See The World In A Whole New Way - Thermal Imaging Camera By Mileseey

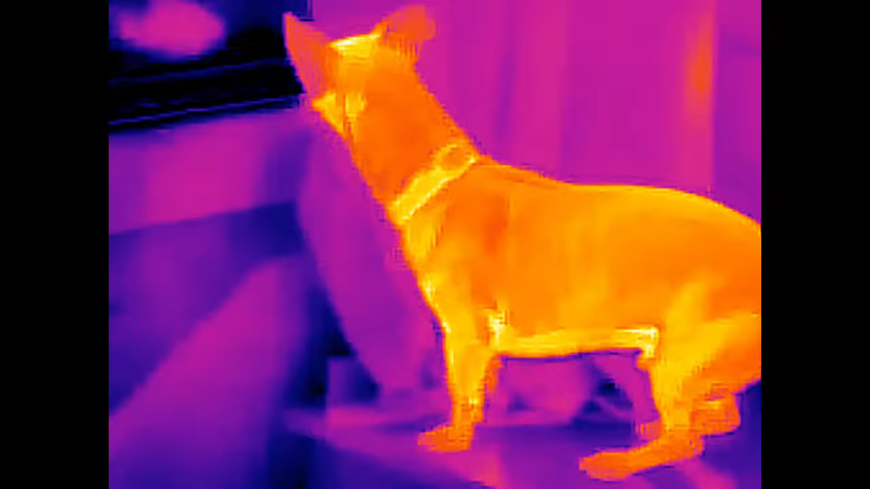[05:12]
It's a good looking dog right there.
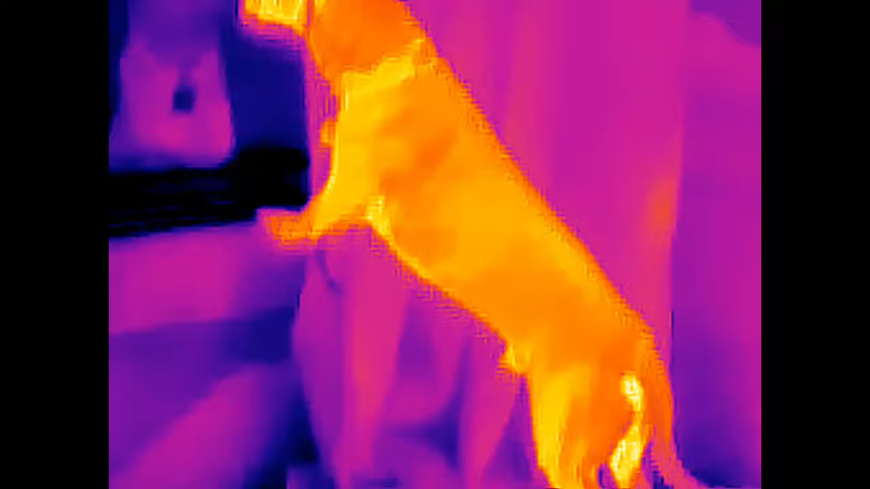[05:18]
So, one of the many uses. Now this one was really cool.
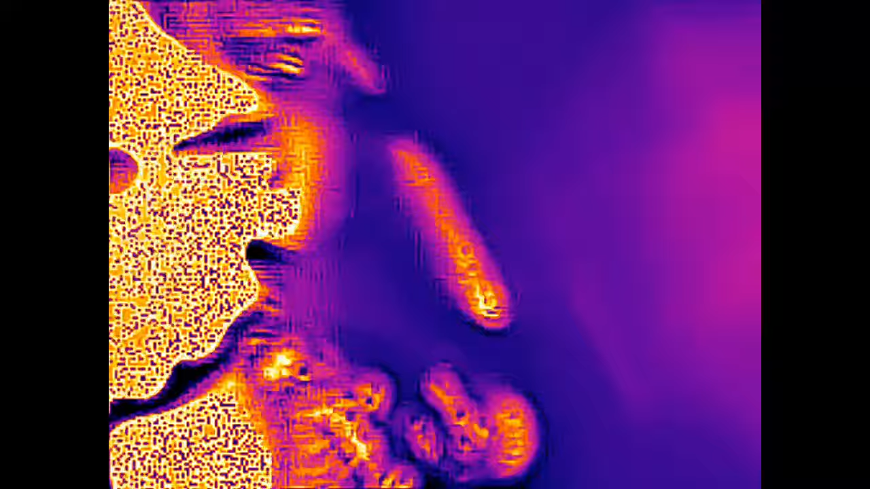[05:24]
I wasn't expecting it to look like this at all. If you can't tell, this is just a stove. A regular stove.
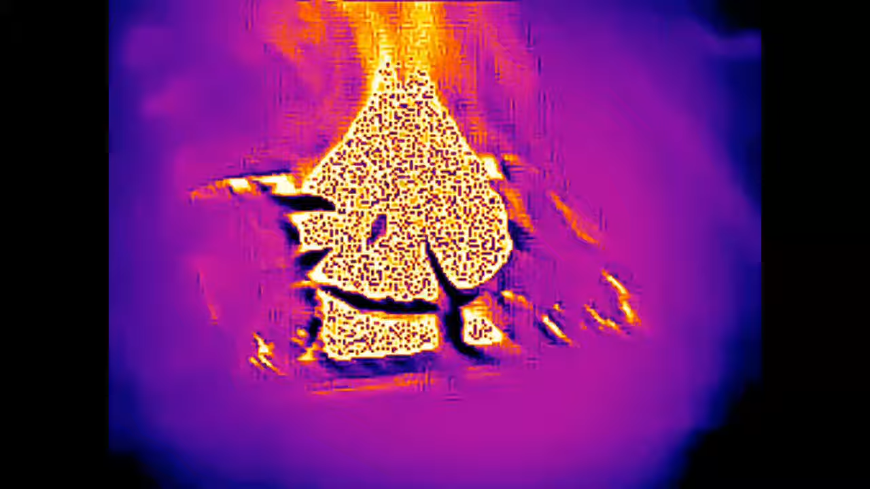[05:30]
And you know, in person with your eyes, it doesn't look like this at all. It doesn't... It's not a huge flame shooting up.
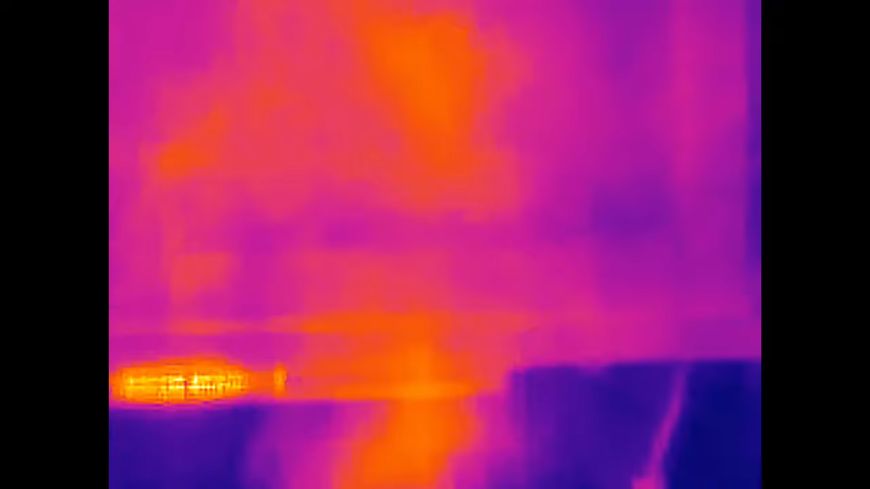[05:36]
But with the thermal camera, this looks like a bonfire. Like I'm about to burn my kitchen down.
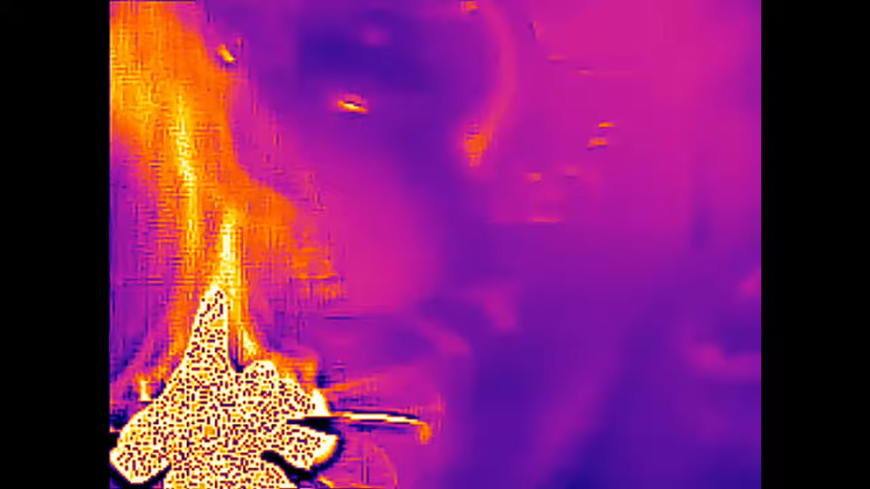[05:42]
But no, this was a totally normal stove burner.
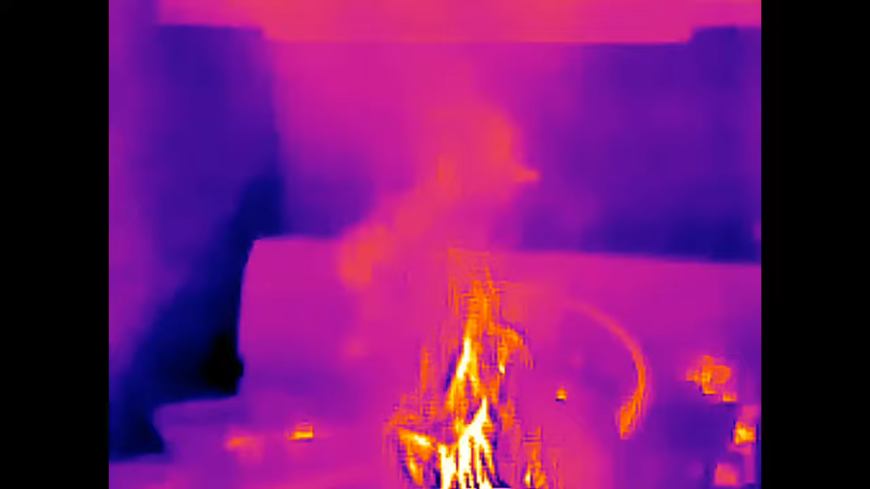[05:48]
I just thought that looked incredibly neat. Wanted to share it with you guys. Look at that. Sometimes I'm just a child that likes to play with new toys.
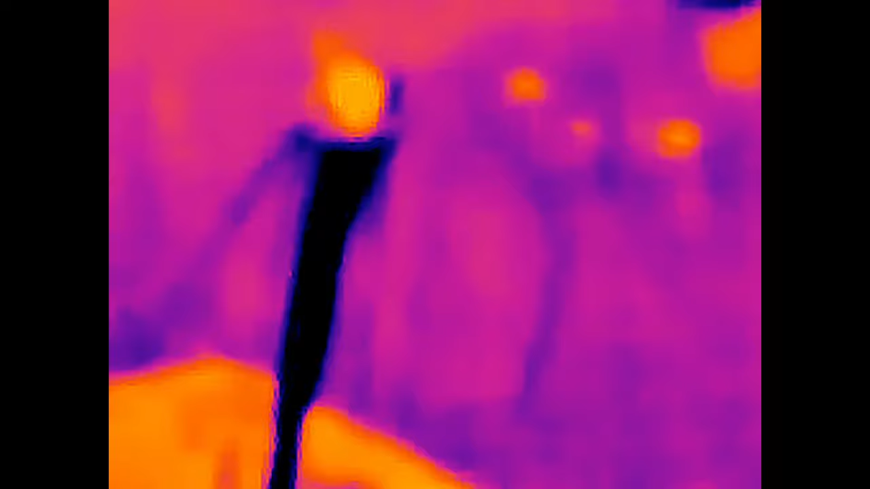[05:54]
So here, I just filled up a sink with water and then was switching between adding cold water to it or adding hot water.
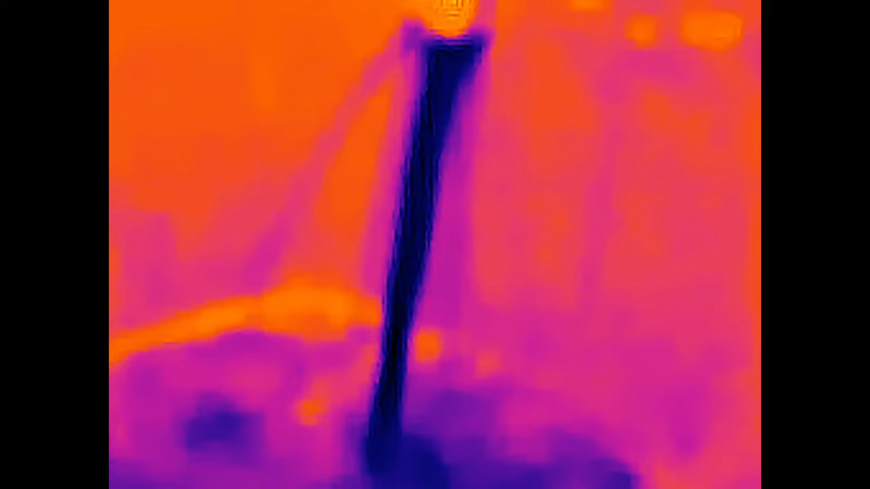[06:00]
So you can see the sink on now with cold water, switching it over to the hot water.
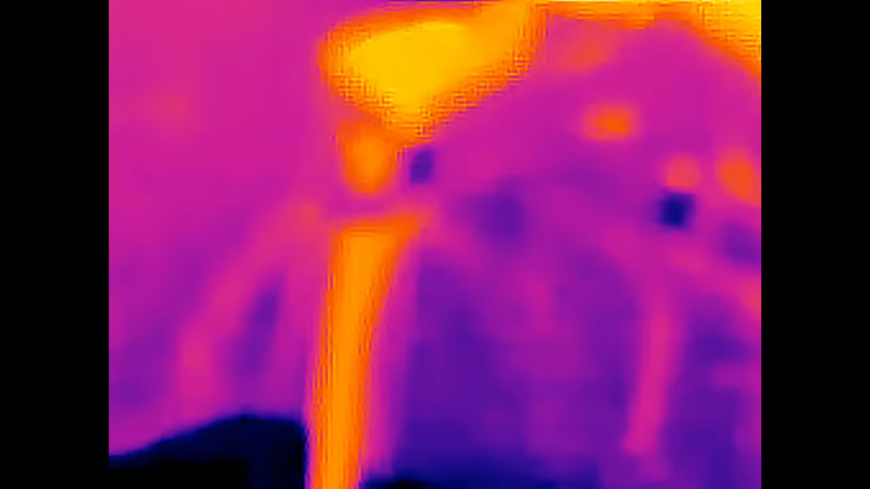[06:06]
And then as it goes into the pool down below,
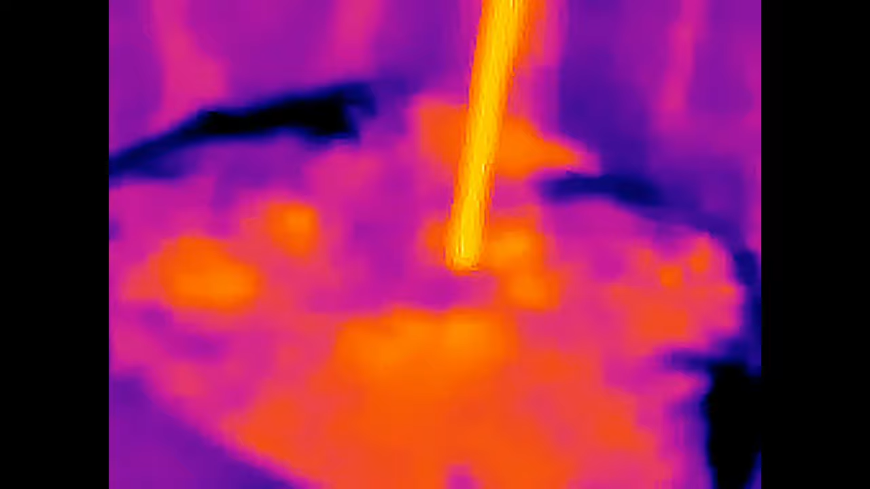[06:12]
it kind of does this cool little transformation of from hot to cold or cold to hot. You can see the swirls and how the water moves around in there. I just thought it was kind of neat to look at.
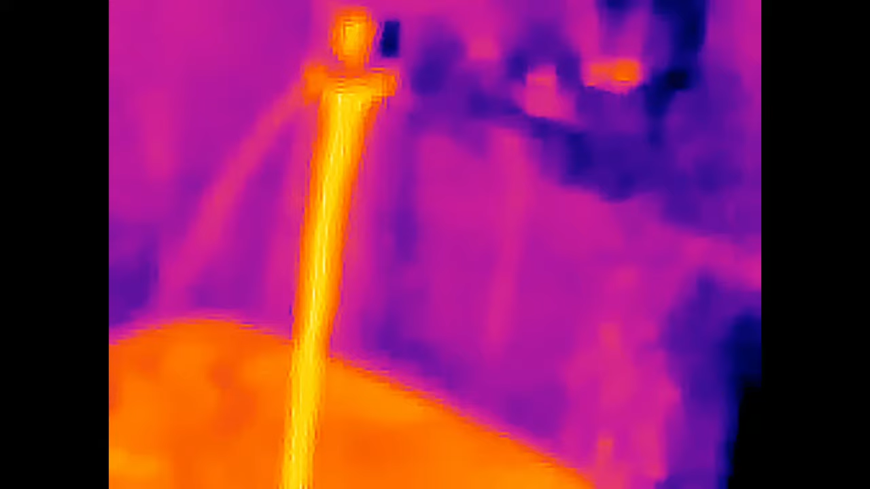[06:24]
Almost looks like lava. Alright, back to a more practical use.
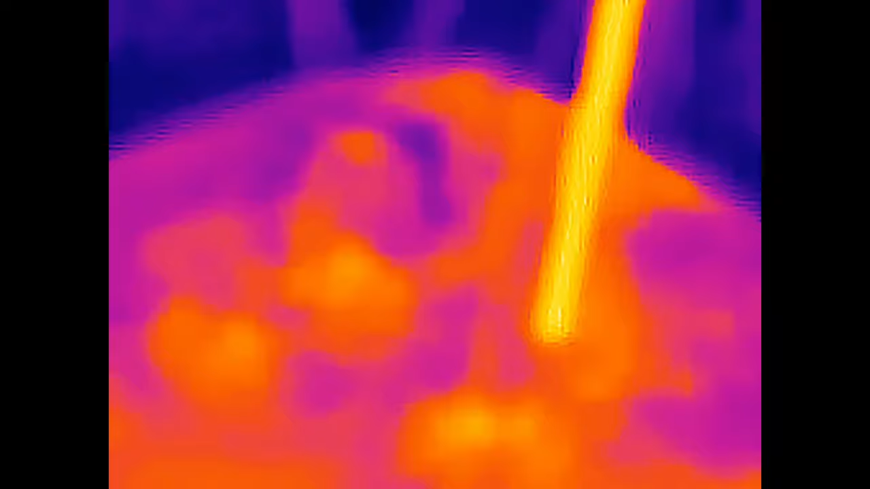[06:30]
But that was fun. Finally, making it outside to do a little test for you. Here we're at the back corner of my yard facing the road. And I'm also going to throw up a clip here in one second. So you can see under a normal camera with this exact same view looks like. Obviously, with the monocular lens on the thermal imager, we're zoomed in a little bit more. But it's from the exact same view. Oh, there's a little Scooter. Hey, little Scooty.
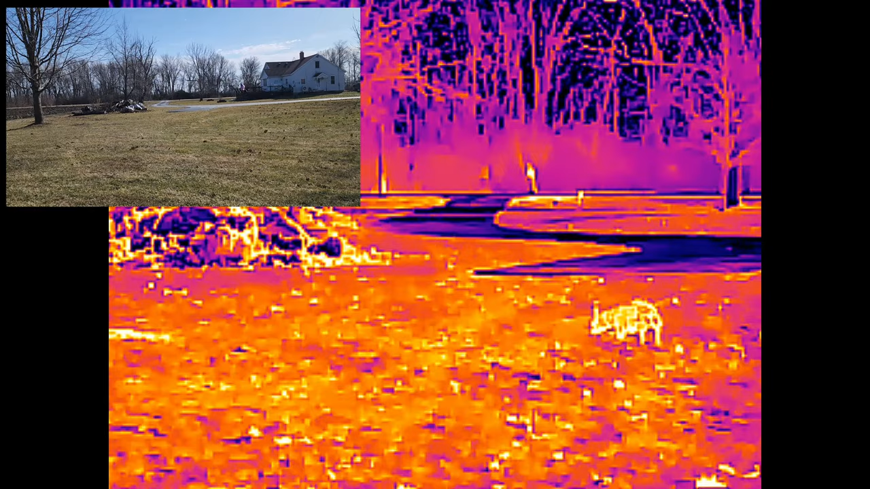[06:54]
That's a good dog right there. Good little guy. So the listing says something.
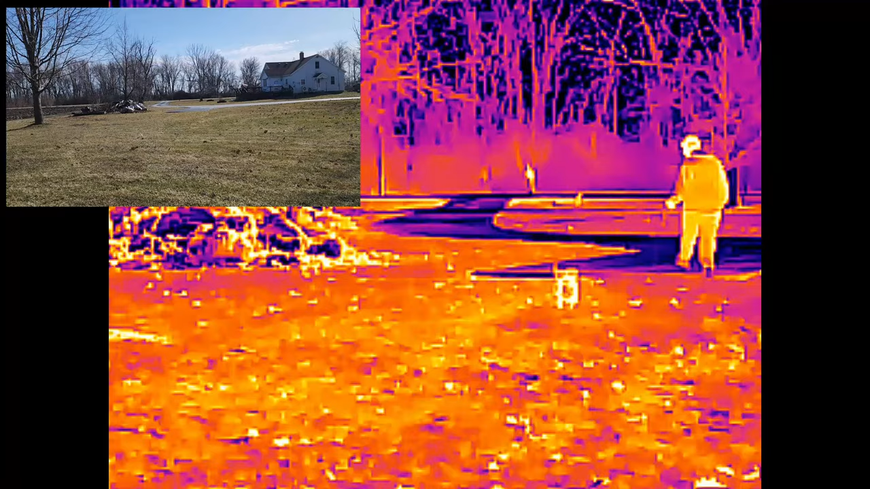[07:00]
I don't know who that fool is, though. The listing says something about you can see a six foot tall object 680 yards away. Now, I can't do all that for you, but I can do a five foot tall object about 100 yards away.
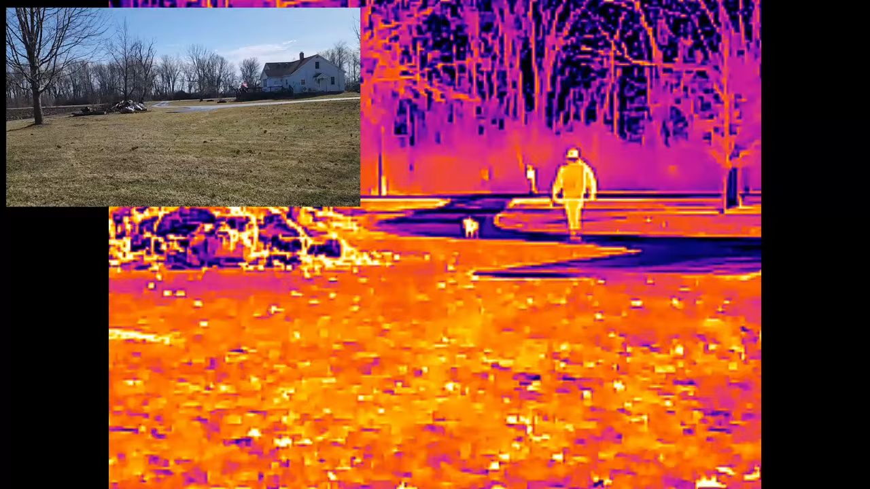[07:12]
It actually might be just a little bit more than 100 yards, but close enough for our little test. As we get farther away, further away, farther away, as we are not as close to the camera,
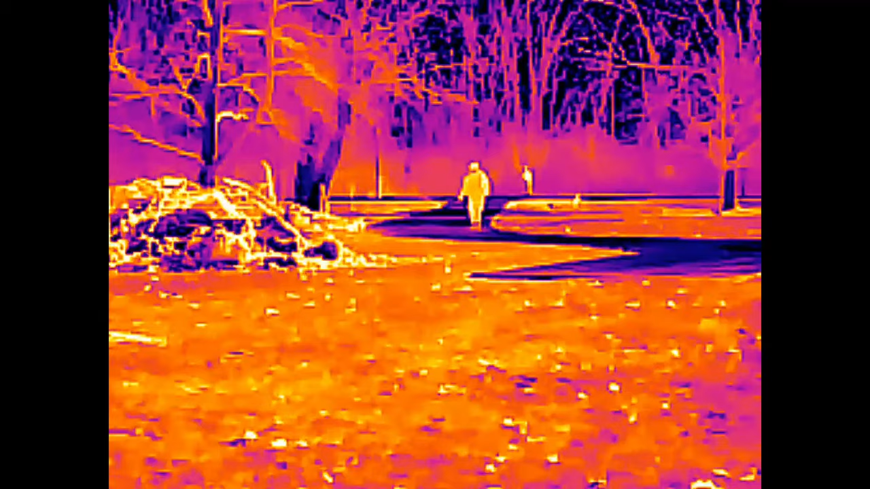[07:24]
you'll notice that although you can tell that I am there, you can see Scooter there, it becomes more difficult to really make out what you're looking at. It just looks kind of like a blob. Now, I would bet at nighttime or even just further away, this is a lot easier to see because you're seeing that hot spot right away. And this is going to look the same daylight, nighttime, because it's not that kind of light that this camera is relying on. It's heat. There we go. We made it all the way to the end. So that's at least 100 yards, maybe a little bit more.
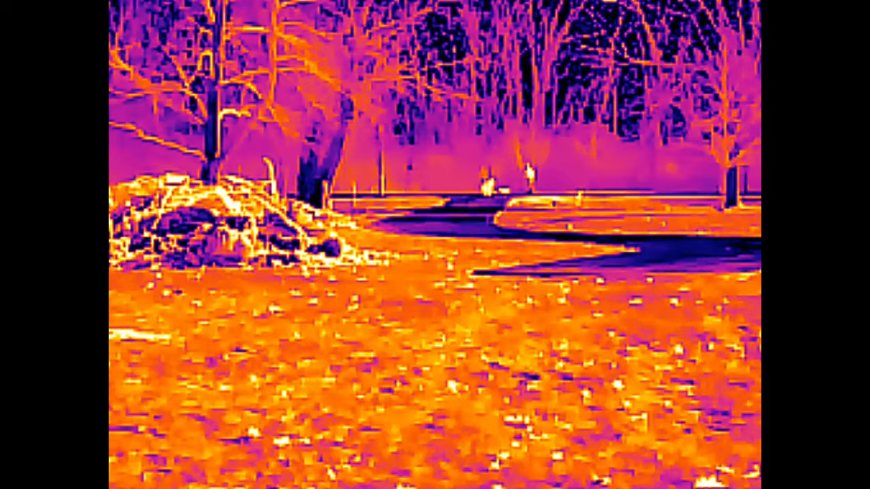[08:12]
Well, usually it's the females that do that, not the males. Eh, maybe both. But you can clearly see both of us way down there. So there it is, guys. The Mile-C Thermal Imaging Camera. Thanks for watching.